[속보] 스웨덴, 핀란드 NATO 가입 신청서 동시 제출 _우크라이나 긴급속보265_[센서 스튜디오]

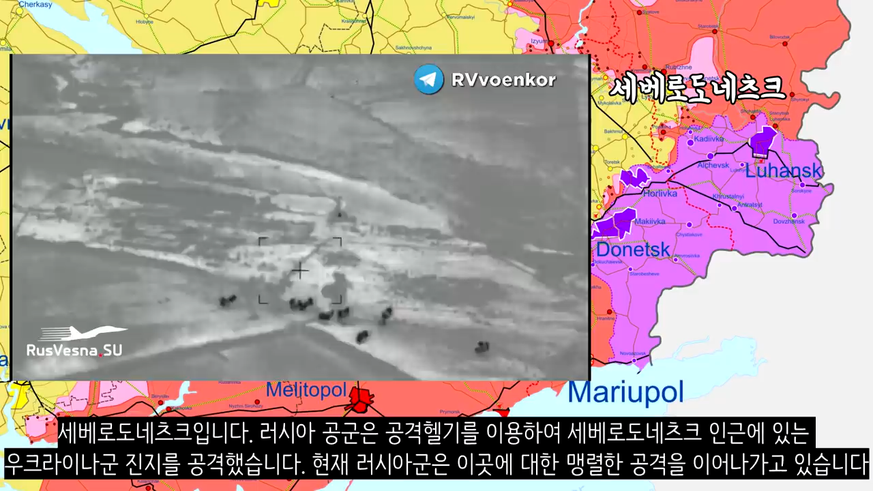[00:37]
현재 로시아군은 이곳에 대한 맹렬한 공격을 이어나가고 있습니다.
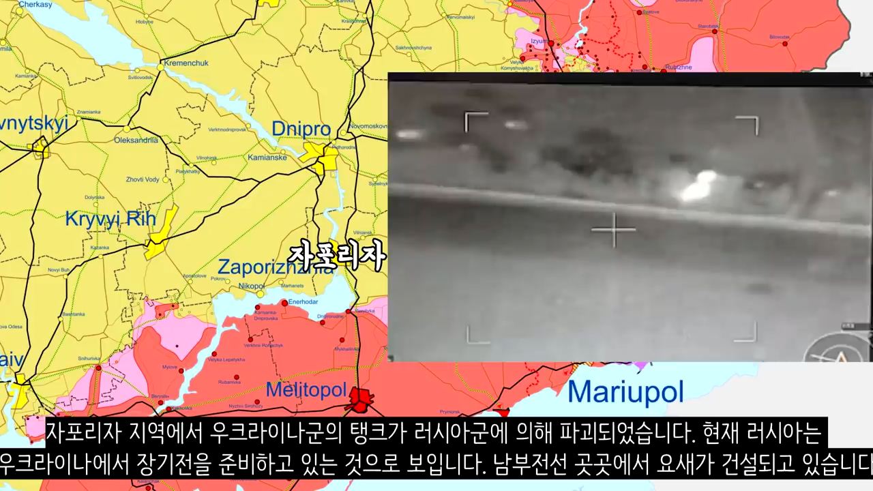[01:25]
자포리자 지역에서 우크라이나군의 탱크가 러시아군에 의해 파괴되었습니다. 현재 러시아는 우크라이나에서 장기전을 준비하고 있는 것으로 보입니다.
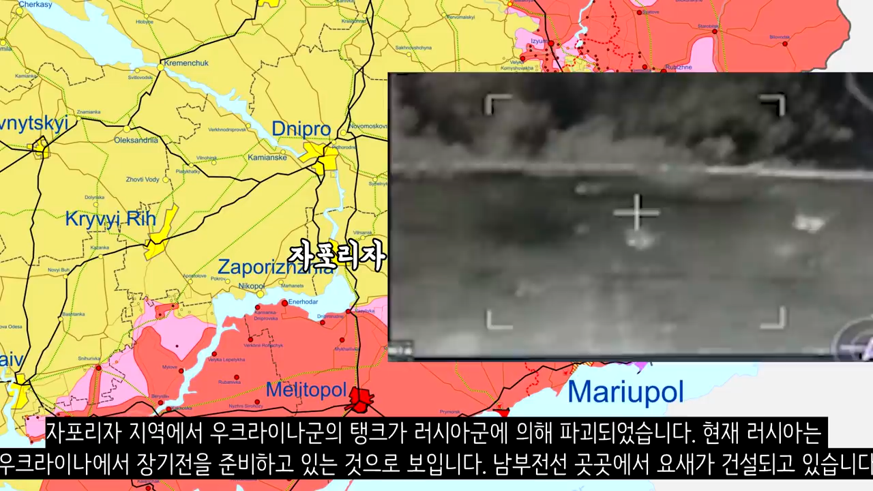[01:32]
남부전선 곳곳에서 요새가 건설되고 있습니다. 헤르손입니다. 러시아군은 헤르손 박물관에서 훔쳐간 대포를 지역건소에 배치했다고 합니다.